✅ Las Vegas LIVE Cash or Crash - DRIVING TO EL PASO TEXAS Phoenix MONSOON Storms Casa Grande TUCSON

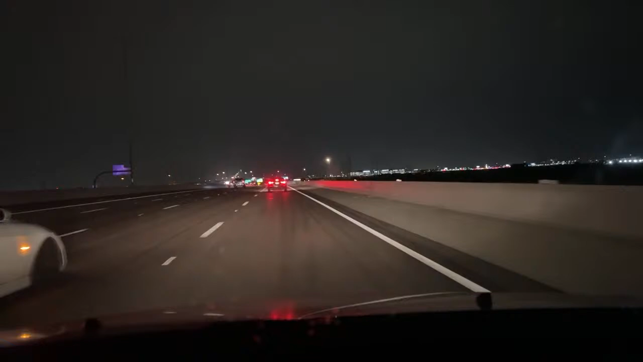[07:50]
Goal is to drive safe all the way across America, or at least to Texas. Here comes the good rain. Just pull over, sir. You do you. Sky this time.
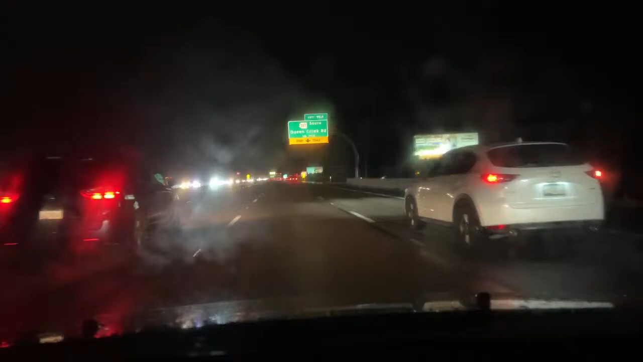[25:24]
It's The Other Me is the name of the channel. The Other Me. And Mark is a spectacular human being. Done a ride along, hang out sometimes, had him over to the English. Just a great human being. Very entertaining. Check him out. Look at the flood water on the side of the road there. It feels like Salt Lake City. Driving to Wendover.
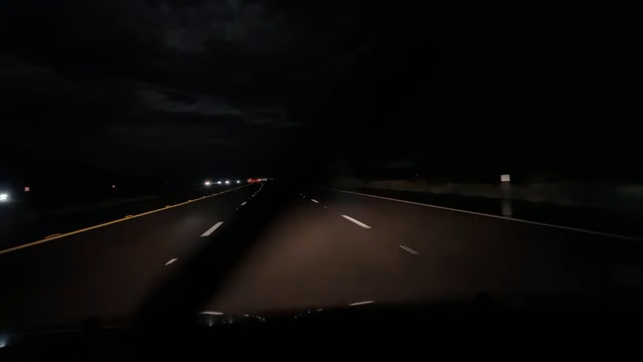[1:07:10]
Dry roads right over here. Yeah, it was yesterday. That was disappointing too.